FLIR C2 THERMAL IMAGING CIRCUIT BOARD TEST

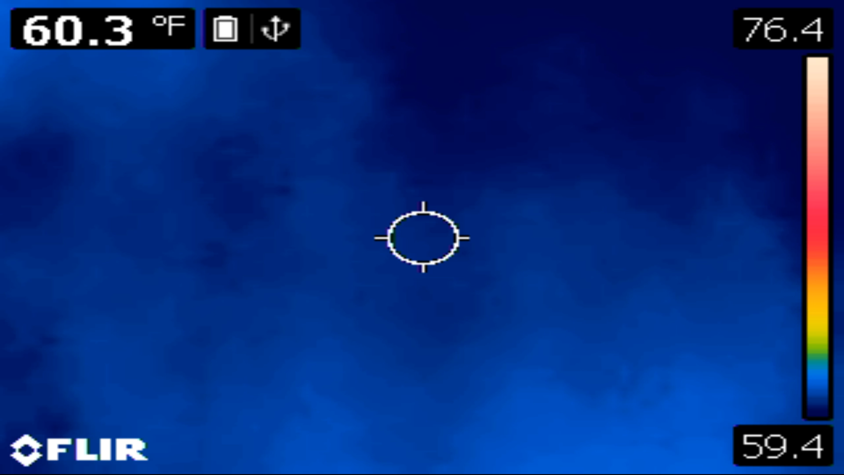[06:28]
On screen: spot 60.3°F
and the cool thing about this thing is I mean it really holds heat wherever you touch
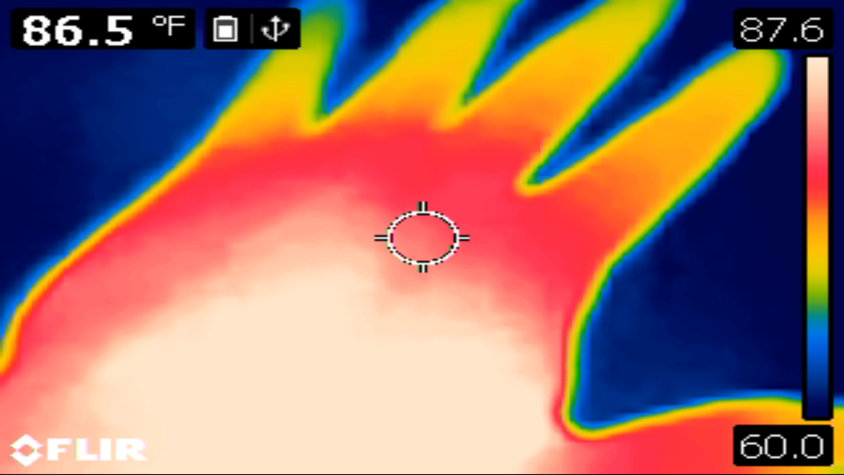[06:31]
On screen: spot 86.5°F
I mean it shows a hand print that'll stay there for a
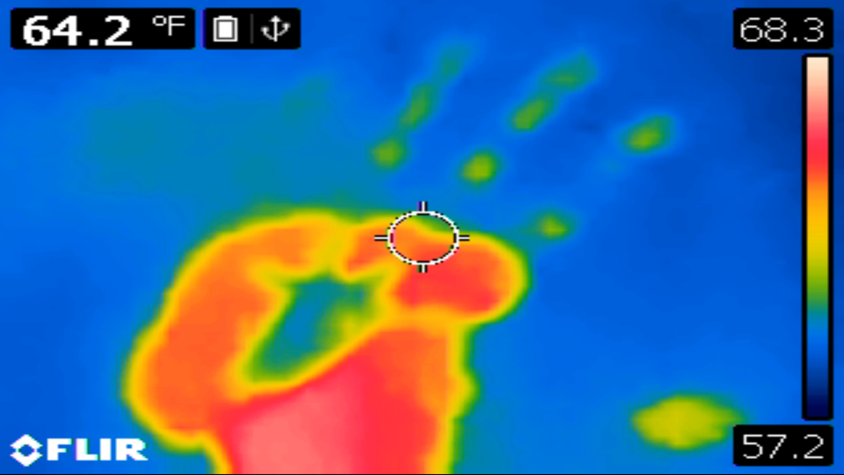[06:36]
On screen: spot 64.2°F
few moments which is pretty pretty wild I like this thing
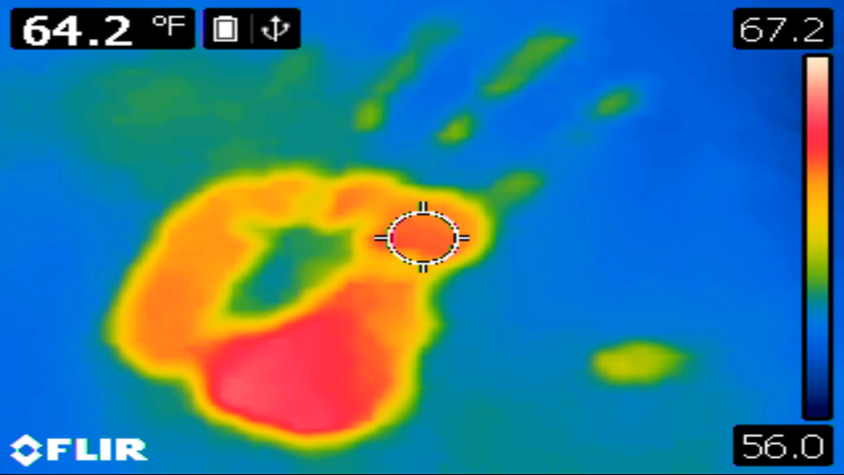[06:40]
On screen: spot 64.2°F
so let's go back here to